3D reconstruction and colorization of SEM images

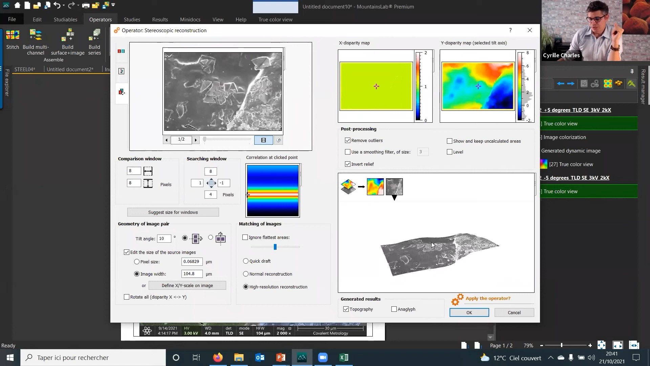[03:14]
and we have a 3d so i can even go on 3d view and say that i want it with
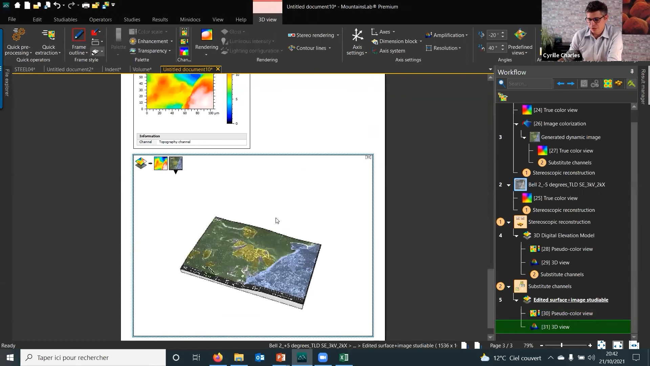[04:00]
and still you can extract a profile
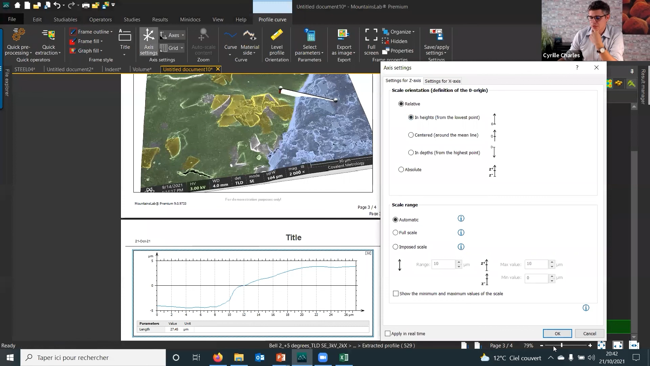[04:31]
so that it's easier to read so that it's easier to read and the step is about about